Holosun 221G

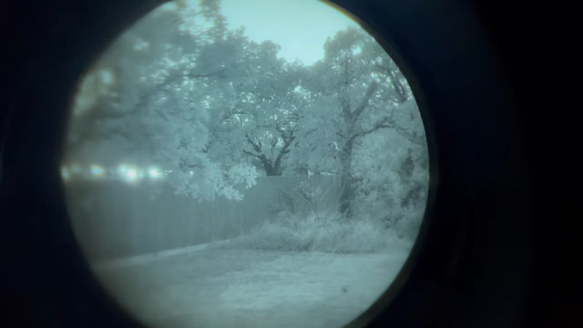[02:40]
the other side of the pipe fence there behind the trees not the wood fence and turned out to be a raccoon just checking me out staring at me and
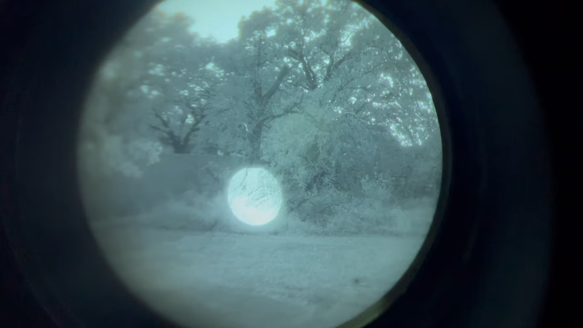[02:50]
didn't seem to be all that worried about me being there so kind of interesting got a few of those around here all